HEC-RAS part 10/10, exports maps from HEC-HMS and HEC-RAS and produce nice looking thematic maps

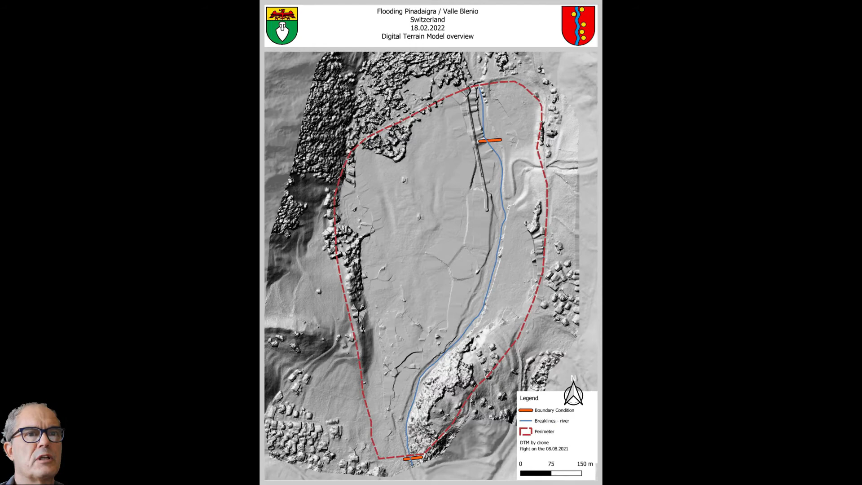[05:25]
As well, you can show the digital terrain model explaining how you did the digital terrain model or where you found the digital terrain model,
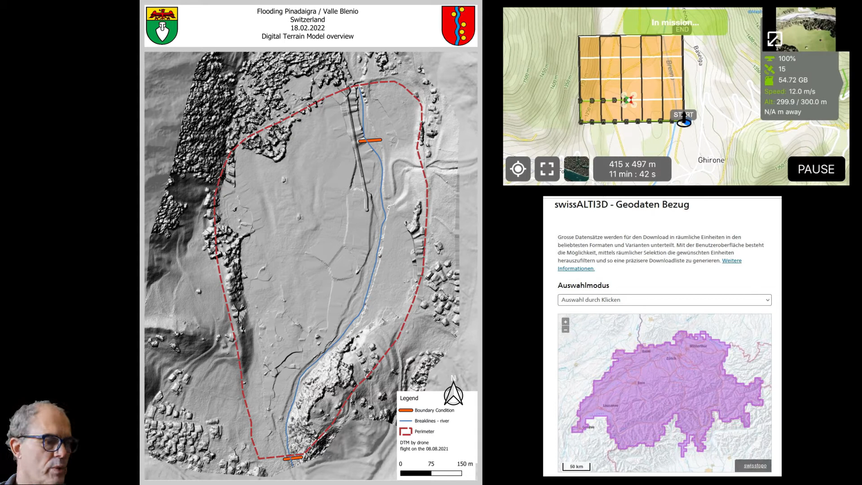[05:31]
the limitation of your digital terrain model. And finally, you can have a look to the result.